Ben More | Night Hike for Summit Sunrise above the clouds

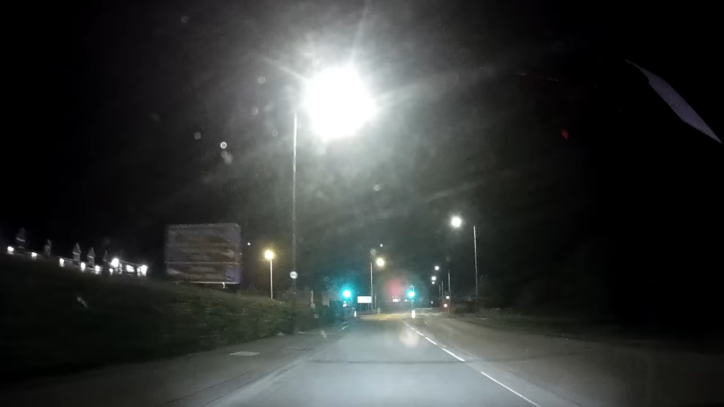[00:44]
become apparent and I was going to be experiencing a grand day in the mountains. It started early and the alarm woke me up at 2 a.m.
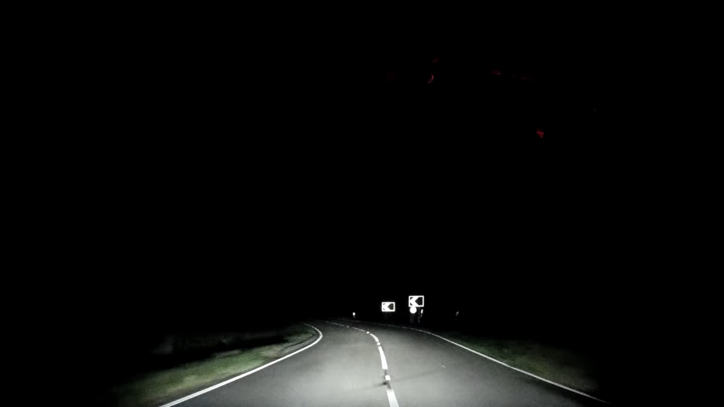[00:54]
and by 2:30 I was on the road, and even the owls were out, it was that early. Oh man, well I tell you, it's early.